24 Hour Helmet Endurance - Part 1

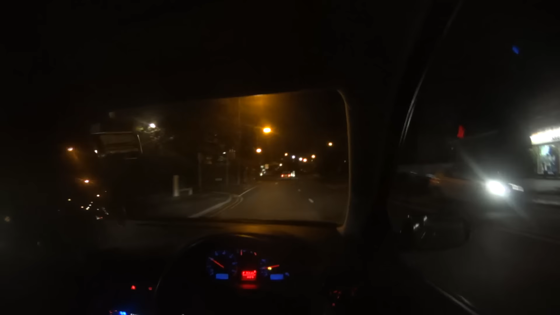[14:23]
And I should have probably had more than a sandwich for tea, to be honest. But it is what it is. Christ, that's bright. So yeah, here we go. On my way home to the wife. Finn will be in bed asleep, hopefully. God knows what I'm going to do. If you, Daddy, I want a kiss.